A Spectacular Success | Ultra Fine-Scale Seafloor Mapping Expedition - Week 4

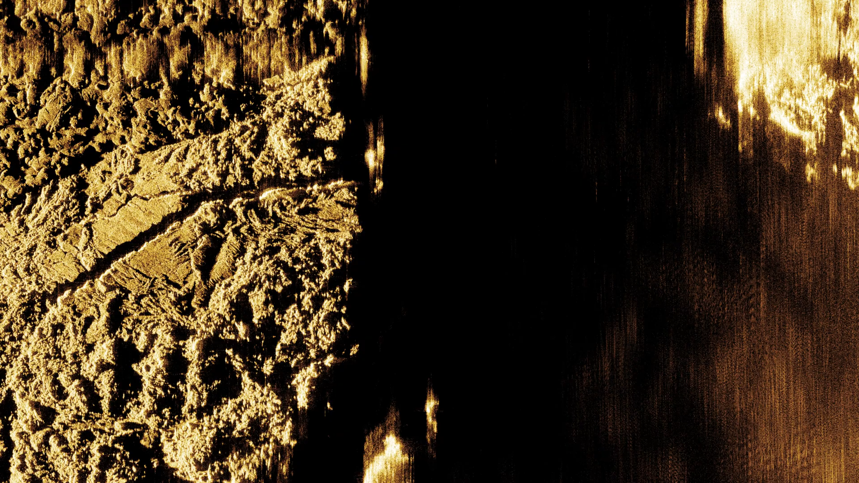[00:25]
Normally you're you're often just lost and blind at the bottom of the ocean because we had the maps and because we had the synthetic aperture sonar we were able to drive with pinpoint accuracy to all the various spots we wanted to go.
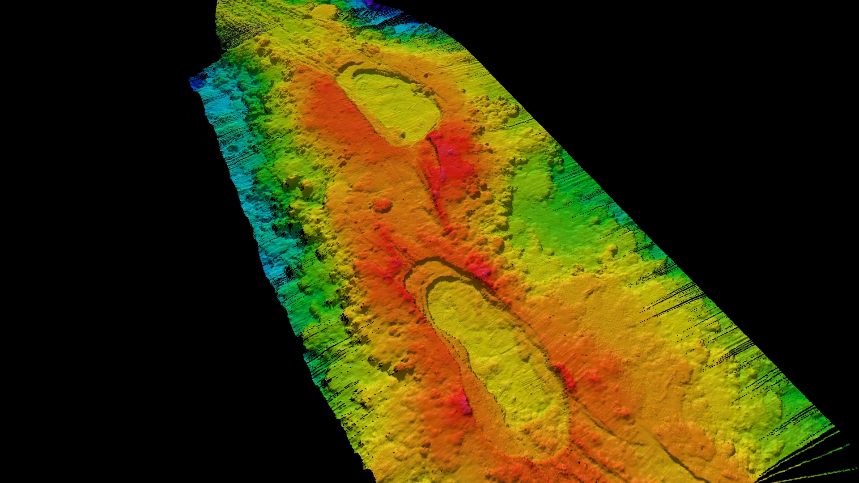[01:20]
that this was a place that was likely hydrothermally active but no one had ever discovered any any venting at the site before.
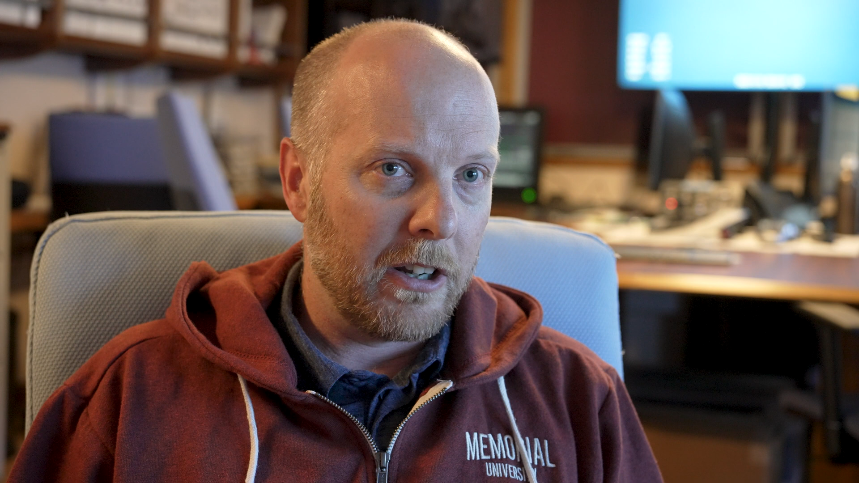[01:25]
So we went down with the the ROV and we
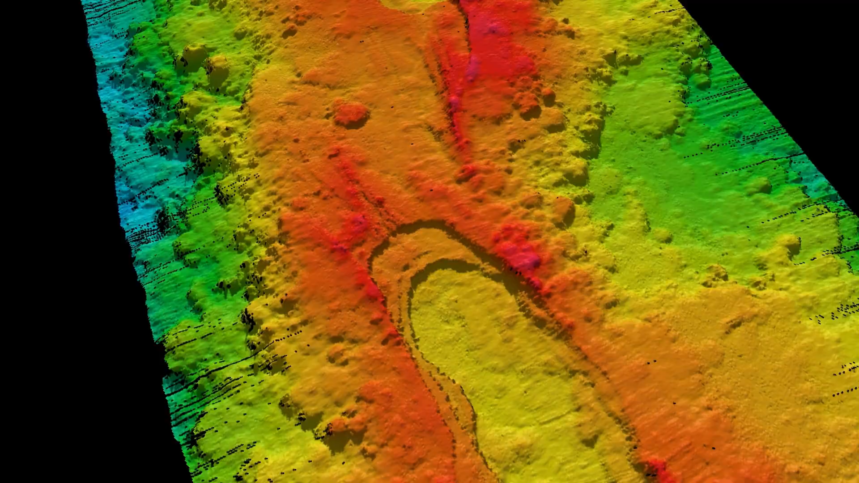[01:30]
map
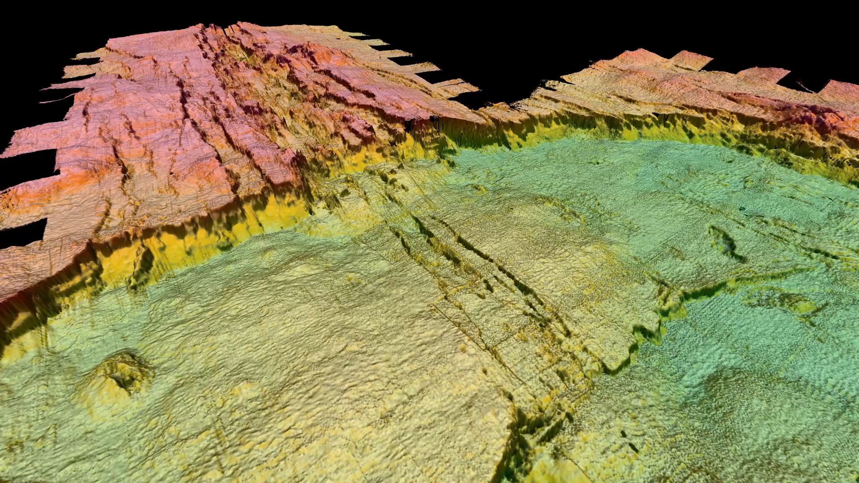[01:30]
or with the the M3 and right away we saw indications that's probably where there's some hydrothermal vents.
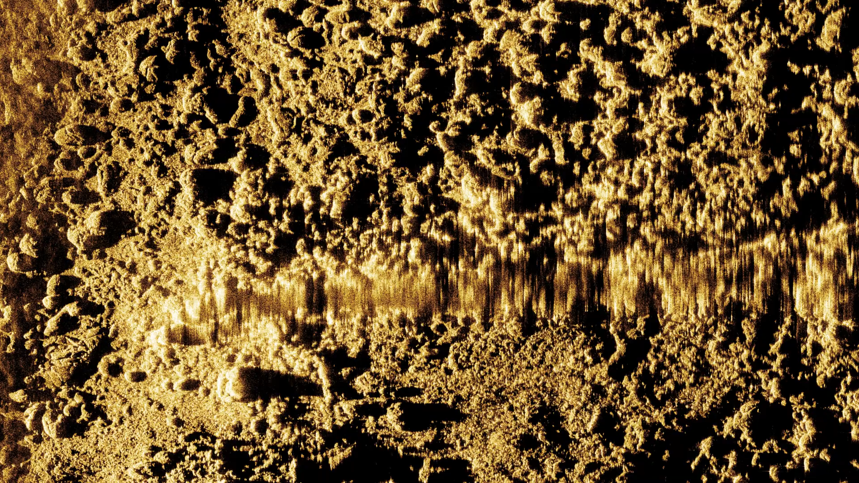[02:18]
Being at the black smoker on the SAS image I think no one expected to see that that's something that's unique so I think this is a great advance that we got.